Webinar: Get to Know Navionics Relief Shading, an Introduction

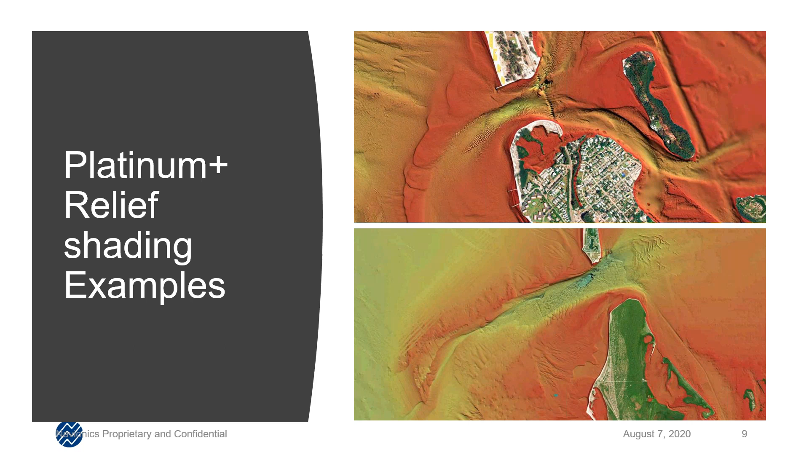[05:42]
And as you get deeper, you'll have some blues and it'll go into dark purples as we get into, and back into reds as we go into the deeper. So you can see a couple of different versions here where clearly the channels and the areas that you would want to boat and fish would be a little more highlighted and a little more intuitive to view. So, and as we move on, so the next question is, how do we get this?
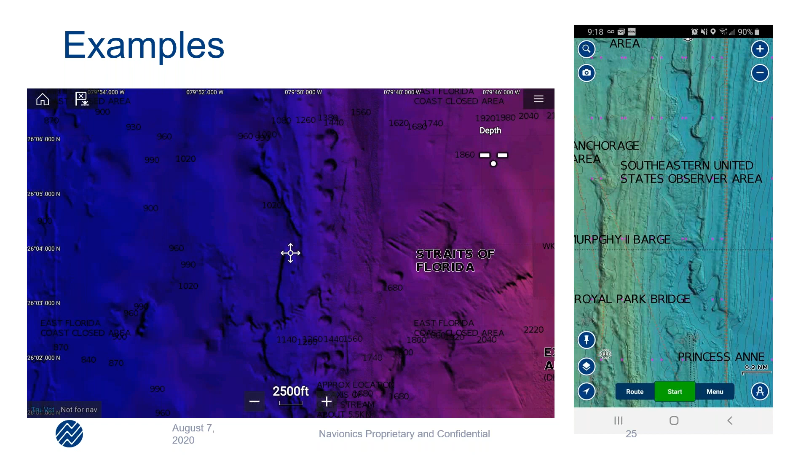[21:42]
But I'm going to hand this over to Amanda now because I think she's going to show us a couple of things about her part of the world. Great. Thanks, Matt. So here's a screenshot of an area I like to fish in the Chesapeake Bay. So in the Chesapeake Bay, we have a couple trophy seasons and we fish for rockfish. Some people know them as stripers or striped bass, but we call them rockfish here. And where we like to catch them or where we have the most luck catching them is if we are zigzagging right along a channel ledge.
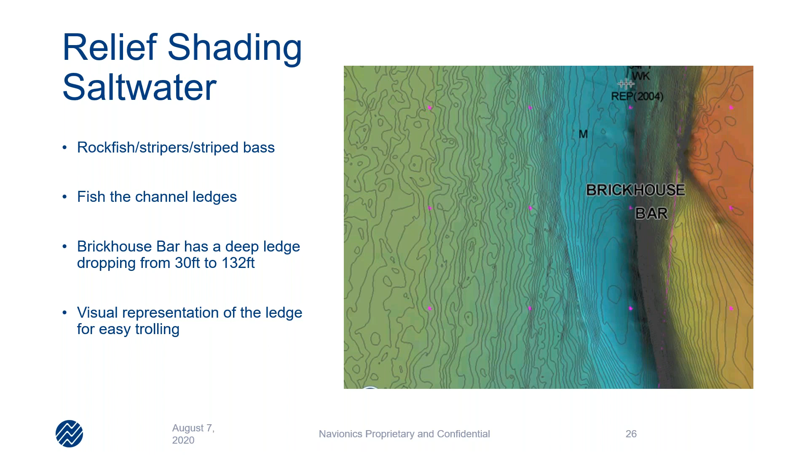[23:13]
But this relief shading with these contour lines really helps me stay in that safe space so I don't get too shallow. And I also like to use it out in the canyons. So we run out to the canyons quite a bit for some of the pelagic species.